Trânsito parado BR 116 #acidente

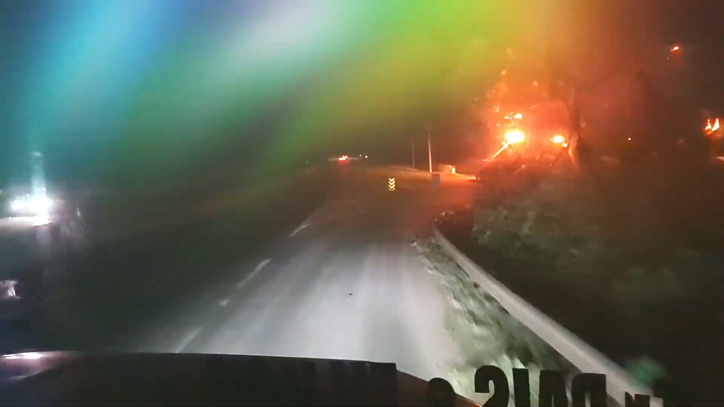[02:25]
Hoje nós já não tinha mais esperança
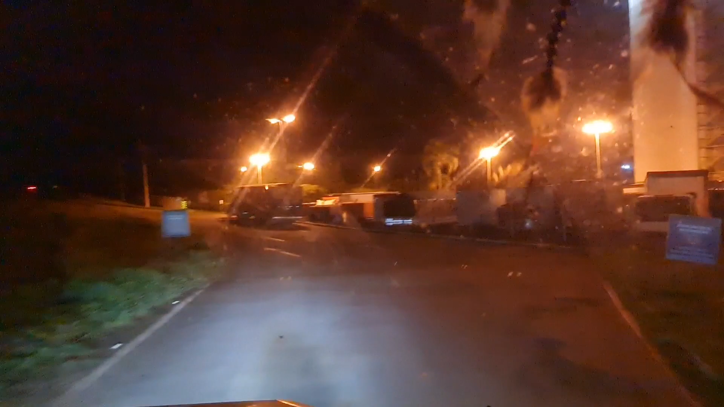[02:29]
Pois é, gente Achou que ia ficar, ó Passar o final de semana aqui no postinho Mas não,
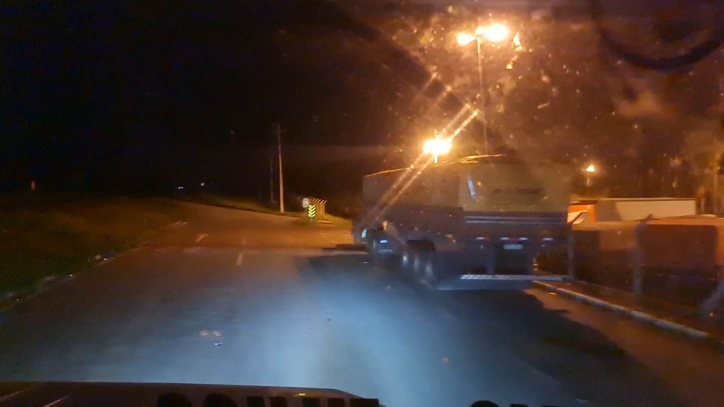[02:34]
ó Graças a Deus liberou Nós já estávamos fazendo os planos Ah, nem amanhã de manhã no mercado
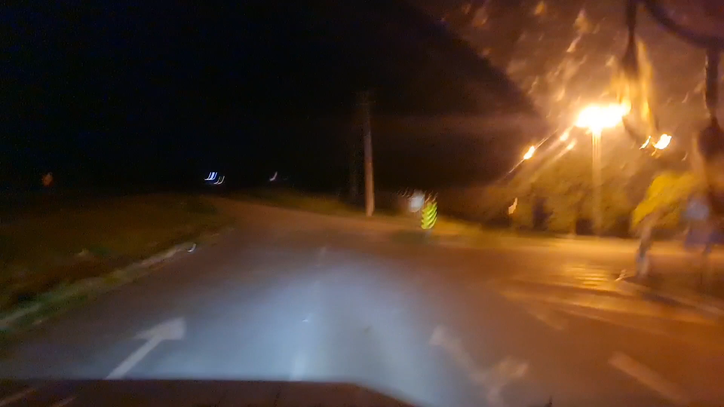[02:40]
Comprar uma carninha, fazer um churrasco
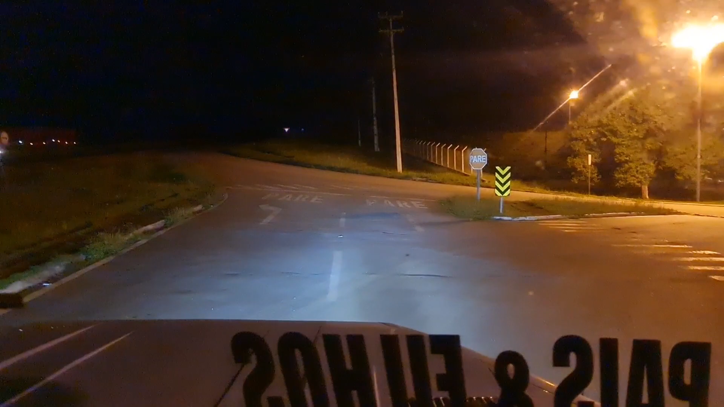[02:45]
Agora estamos aqui, ó Chegando pra carregar Também é muito bom,